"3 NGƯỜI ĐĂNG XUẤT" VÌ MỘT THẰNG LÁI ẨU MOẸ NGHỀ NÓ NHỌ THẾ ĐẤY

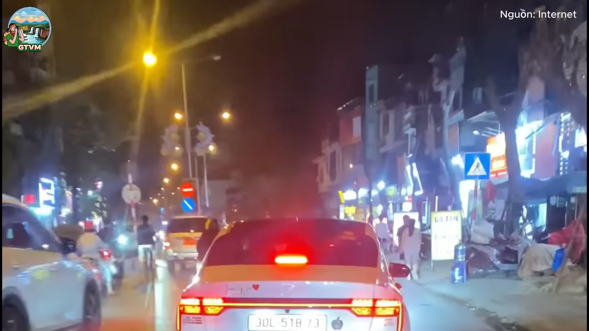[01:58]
Đấy, con Hyundai Accent đời mới.
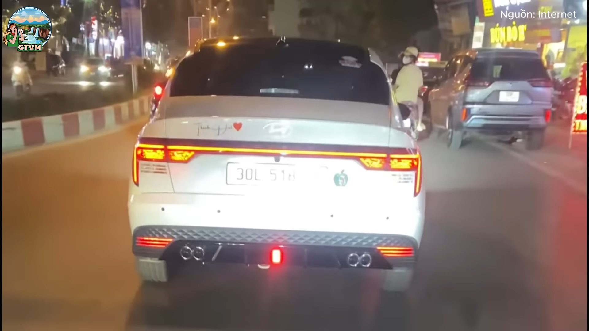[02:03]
Ông ấy ra đường xong ông ấy lắp còi, lắp đèn loạn xì ngẫu lên. Đấy, nắp còi xong bắt đầu là lạng lách đánh võng loạn xì ngẫu lên.
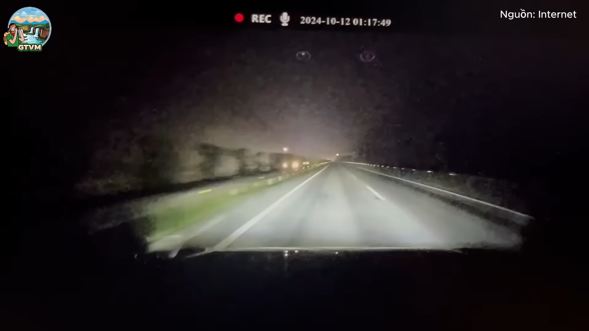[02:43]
Tôi cũng không biết. Cùng theo dõi tình huống tiếp theo sau đây. Đây là trên một tuyến đường cao tốc vào ban đêm. Hiện tại thì theo camera nó đã là rơi vào 1 giờ 17 rồi. Và có một thanh gỗ rất dài, rất to nằm ở giữa làn đường cao tốc.
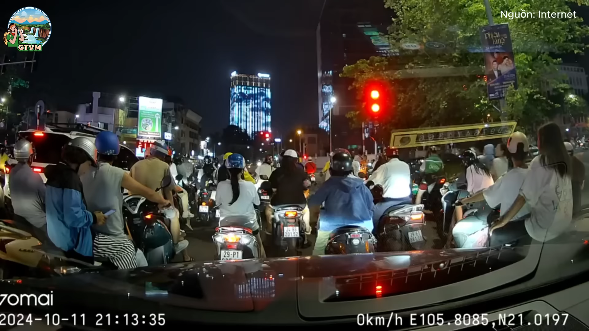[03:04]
Đấy, đi như thế này đêm hôm đúng là thực sự là rất là nguy hiểm anh em ạ. Và người anh em có camera hành trình này đã xuống xe và quay lại để nhặt.
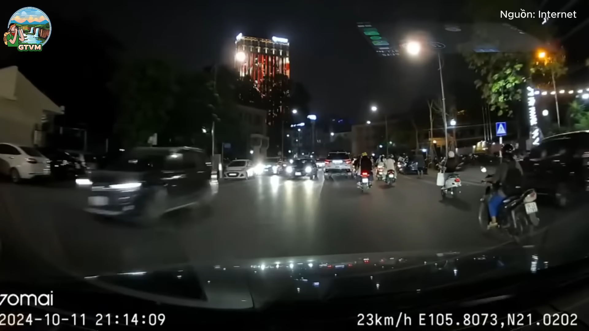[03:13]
Rồi, chúng ta sẽ cùng theo dõi tình huống tiếp theo. Một cái tình huống nữa xảy ra trong phố vào 21 giờ. Đây, chuẩn bị đến đây rồi. Đường thì tôi thấy khá là đông đúc anh em ạ. Rồi, một chiếc xe vọt lên.
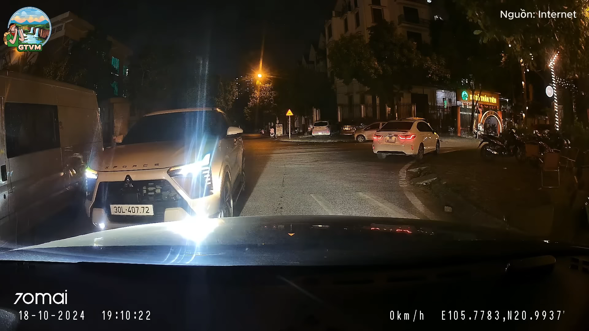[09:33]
bật đèn pha mù mắt luôn. Có khi này còn không biết là cái công tắc hạ cốt nó ở chỗ nào ấy luôn anh em ạ.
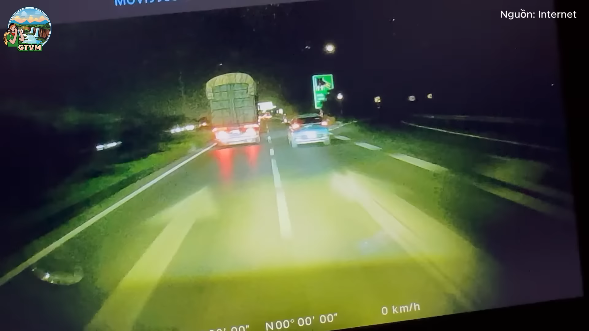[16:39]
rất là thiếu trách nhiệm với lại công việc. Rồi, chúng ta sẽ lại đến với một thanh niên ngu người lái con xe xanh SM đấy. Ông ấy vỉa đầu xe container mà đầu kéo này thì hàng thì tôi nghĩ là cũng nặng đấy mà ông lại vỉa sang đấy xong ông đạp phanh ông dí vào đít người ta dí vào đầu người ta thì tôi cũng đến chứ không tôi chả hiểu là ông tư duy của ông cái gì luôn.